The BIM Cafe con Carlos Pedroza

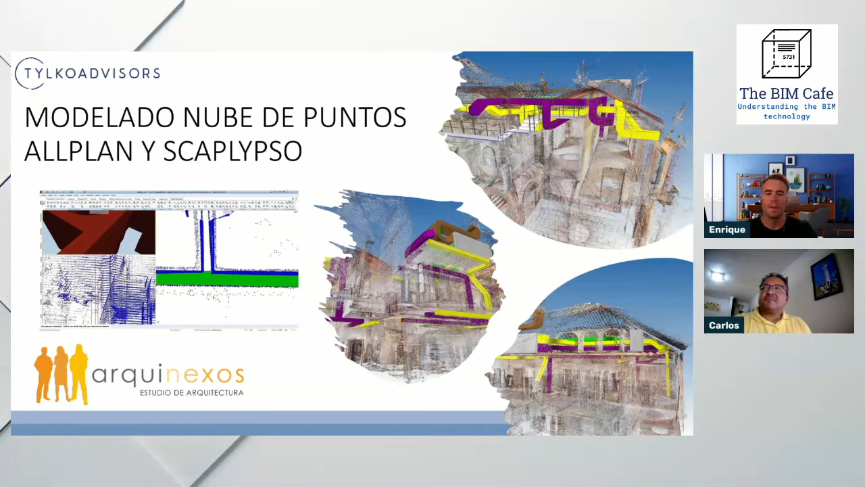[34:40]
Seguimos avanzando. Otro tipo de modelado BIM del siglo XXI, que son los levantamientos. Levantamientos, hemos hecho a través de nube de puntos, que son los escaneos por medio de láser,
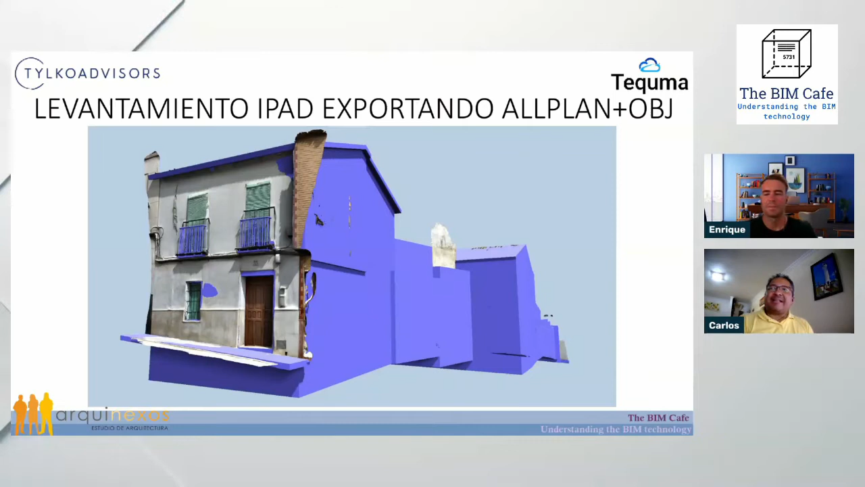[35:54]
era muy especial porque tenía una pendiente pronunciada, Lo vemos iba en la bajando. entrada, sí, vemos la entrada como está ligeramente Exactamente. inclinado hacia la derecha, entonces eso hace imposible hacer un trazamiento lineal, hay que trabajar entre dimensiones, sí o sí. Exactamente. Entonces aprovechamos la ventaja que tenemos con el iPad,
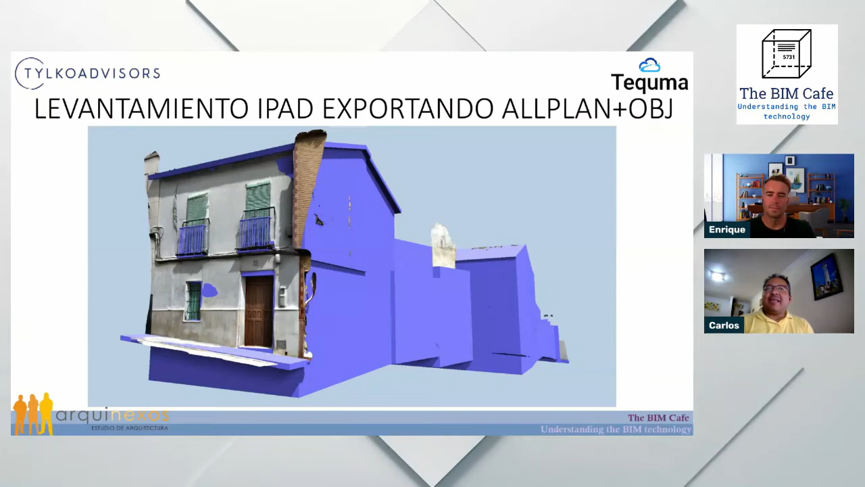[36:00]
que hay un pequeño programa, bueno, hay varios programas, uno de ellos, no me acuerdo exactamente ahora el nombre, pero fue el que usamos para hacer el levantamiento esta.
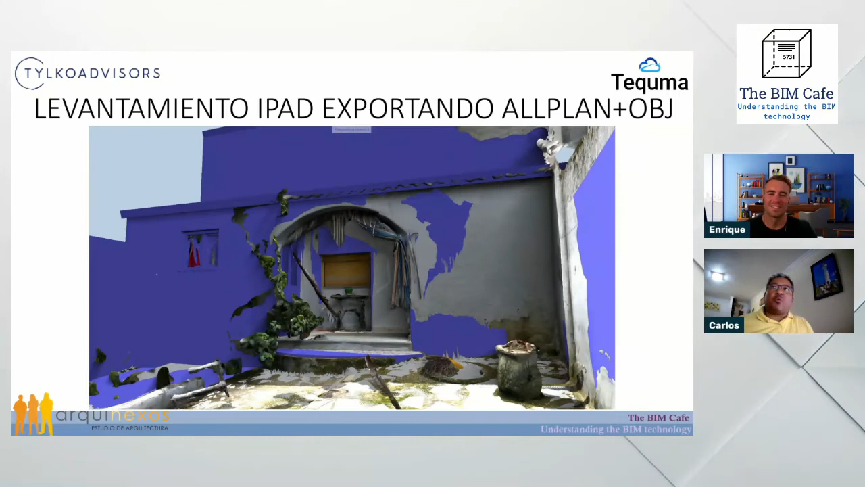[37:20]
Muchas veces tú no te acuerdas cómo era algo Claro. en cierta parte. Tú vas directamente a este elemento y ya lo encuentras, ya lo localizas. Y esto nos ayuda para igual. Lo ponemos como un calco y sobre ese calco empezamos a trazar todo nuestro proyecto. Exacto, Empezamos a hacer el levantamiento de nuestro proyecto. y eso es lo que vemos en esta imagen, que es una superposición, ¿no?